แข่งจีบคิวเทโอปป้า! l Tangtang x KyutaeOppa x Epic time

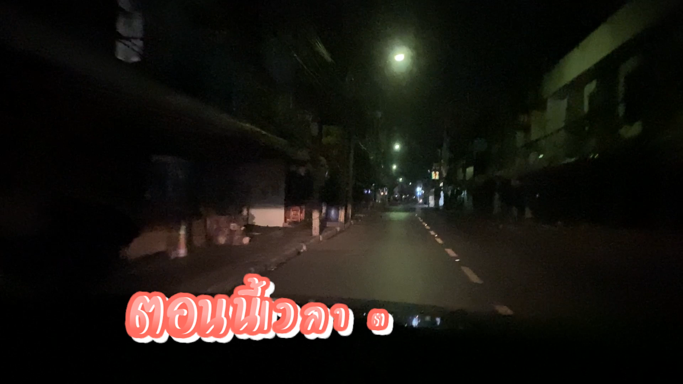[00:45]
45 นะคะเราออกจากที่พักของเรามืดมาก ไม่มีใครหนึ่ง